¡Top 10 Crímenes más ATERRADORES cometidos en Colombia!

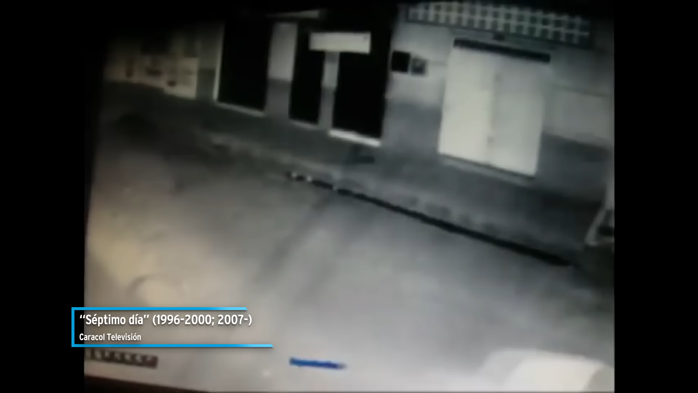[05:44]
Esta camioneta blanca en la que se habían llevado las pertenencias de Don Lolidas quedó registrada hacia las 4 am.